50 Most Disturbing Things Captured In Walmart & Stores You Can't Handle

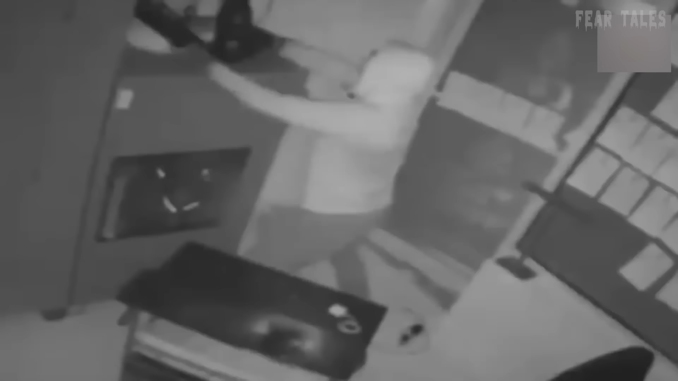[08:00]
Despite their attempts to conceal their identities,
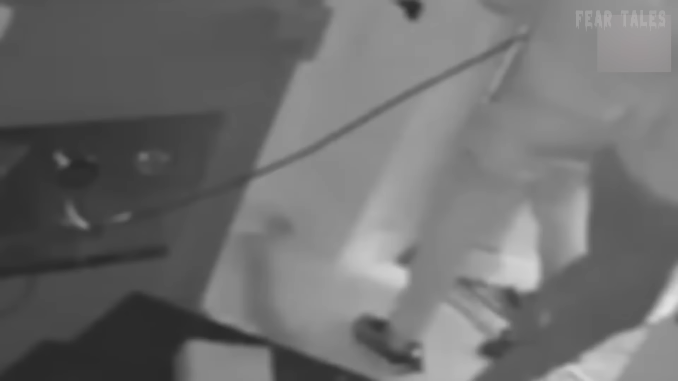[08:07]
their reckless conduct was evident as they haphazardly toppled items to the floor.
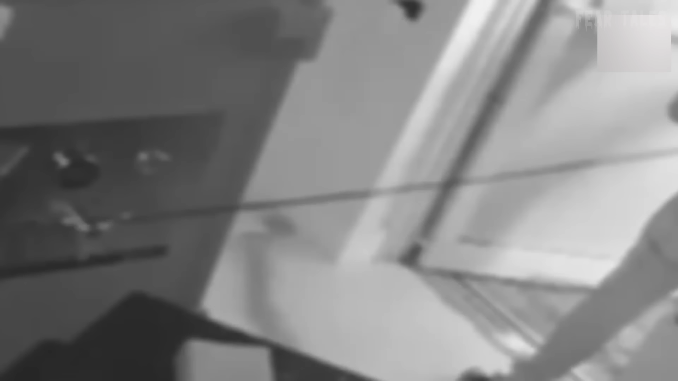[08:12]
Their primary objective centered on a substantial safe containing valuable items. Employing a steel cable and hook,
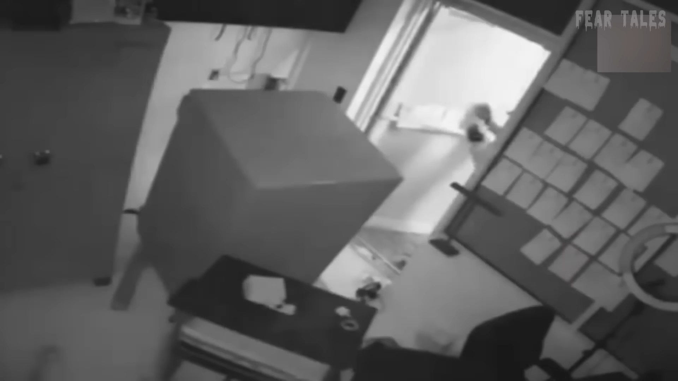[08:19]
they affixed one end to the safe and the other to a getaway vehicle positioned outside. With a swift and precise maneuver, they effortlessly extracted the safe, executing a seamless escape. The figure is around a million dollars.
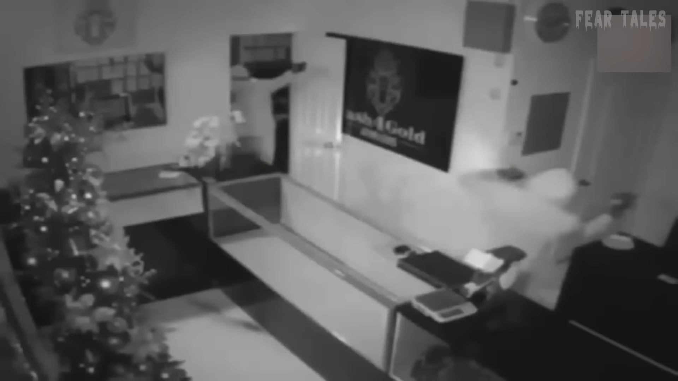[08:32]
It could hit the million or a little more. It looks like they bought a device to cut off the signals of the cell phones.
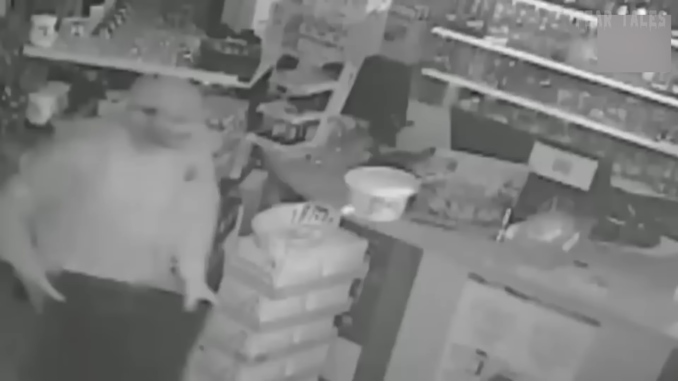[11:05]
one of the offenders pulling the register, you can get a pretty decent face shot and a side shot.
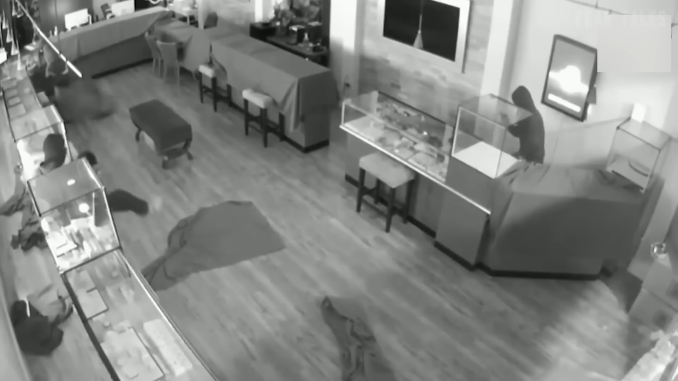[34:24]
filling their bags with valuable jewelry before making a swift getaway the manager voiced frustration regarding the delayed response time of the officers underscoring the urgency of the situation have
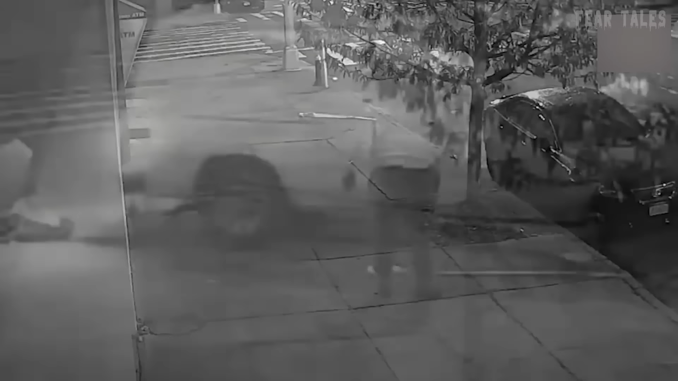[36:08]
under the veil of night two individuals orchestrated a bold attack on an atm machine in queens new york utilizing a van they attached a chain from the back of the vehicle to the atm
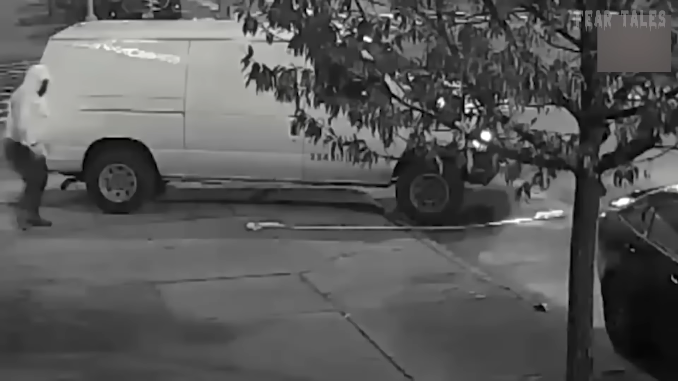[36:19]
forcefully removing the entire machine from the wall with impressive speed they rapidly